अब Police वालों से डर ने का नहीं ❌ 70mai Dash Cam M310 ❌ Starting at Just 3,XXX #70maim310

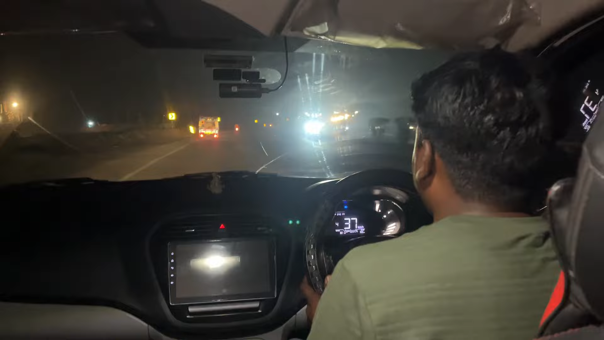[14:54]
तो चलिए गाइज आभी आप लोग का हम नाइट का व्यू देखाते हैं सेवेंटी एम इसका मॉडल नंबर है वाई एम 310 तो
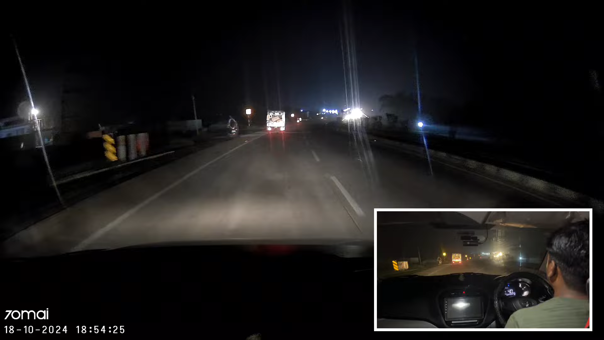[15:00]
देखते हैं कि इसका नाइट फूटेज किस तरह सा रहा है सबसे पर देखते हैं इसका नंबर प्लेट भाई हमको नहीं देख रहा है तो केमरा मे क्याम्रा है रहा
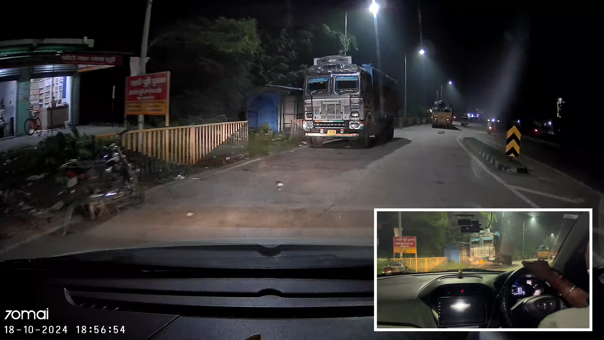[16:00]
इसका देखते है UP60 T1735 यह डोगी आया क्या हड़िया भाई हड़िया
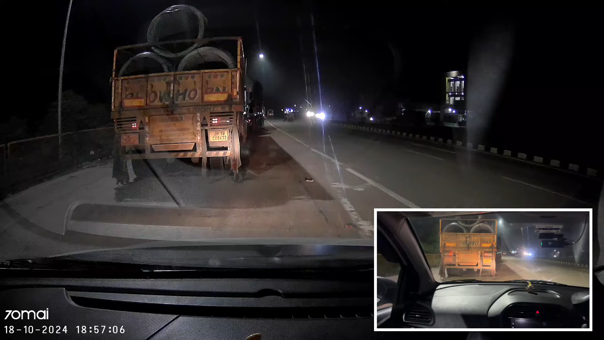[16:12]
JH10CU8432 I think coverage कर रहा होगा अच्छे तरह से
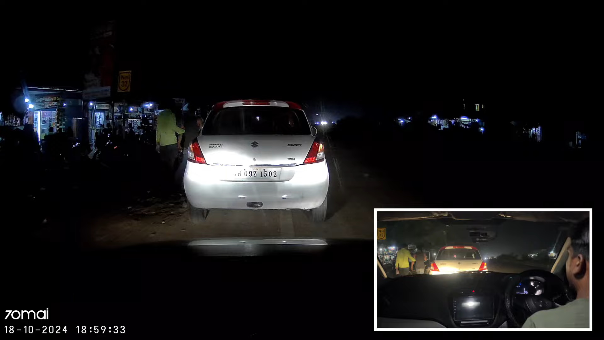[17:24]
जिसका कार का नंबर जे जिरो नाइन जेड वन फाइब जिरो टू तो गाइज यही है नाइट के व्यू तो